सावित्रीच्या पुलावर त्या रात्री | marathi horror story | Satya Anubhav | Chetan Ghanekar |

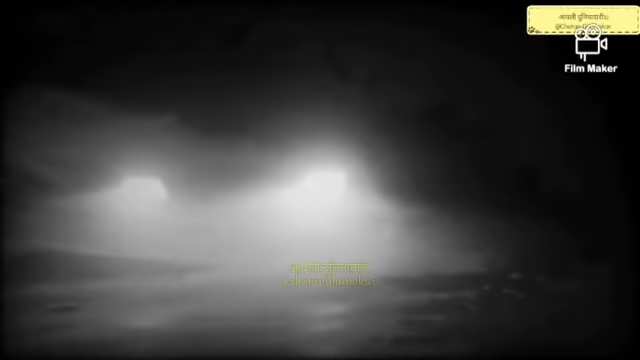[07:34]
भाव त्या लालपरी चा निस्ते जोट्चा लेलेले हेडलाइट्स मदे जानवत होता अखेरती पुर्ण तहा बुड़ाली आनि लाटांचा तड़ाख्यात
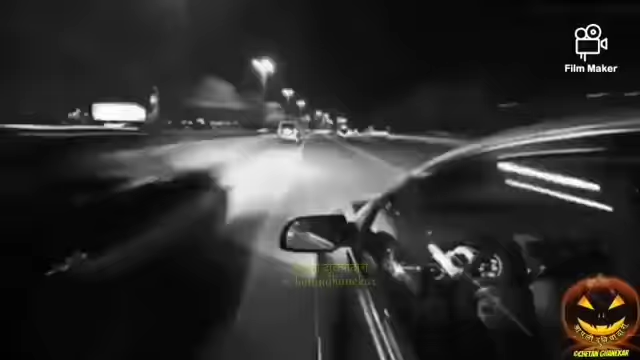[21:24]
आणि आमचा प्रवास सुरू जाला तो उत्तम ड्राइवर असावा मुंबैचा ट्राफिक मधून तो अश्या प्राकारे गाडी चालवत होता जणू दगड गोट्यान मधून वाट काढ़त सापच पुढ़े सरकत जावा तुमचा नाव काये?
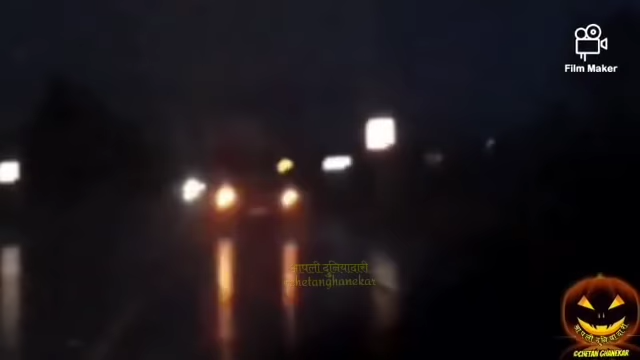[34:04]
आता आंखी दूर गेले होते, तेंचा माग्चे दिवे मातरों लुकलुकत होते, अच्छानक पुलाला एक मुठा हादरा जानावला,